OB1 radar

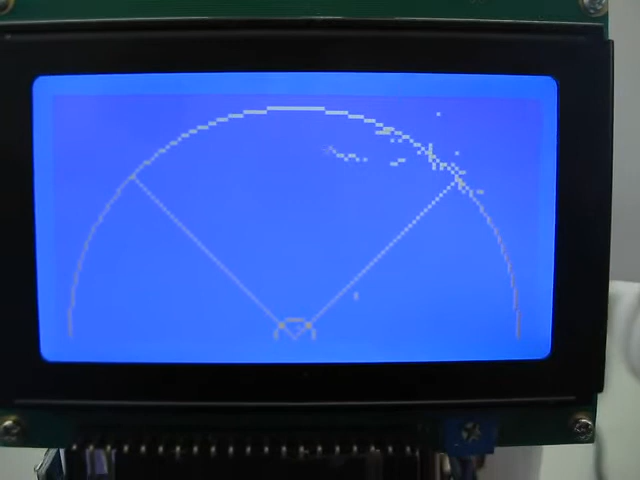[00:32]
to the left, you're seeing a battery charger. So I'll just show you. Okay, so I've seen the base, seen the battery charger.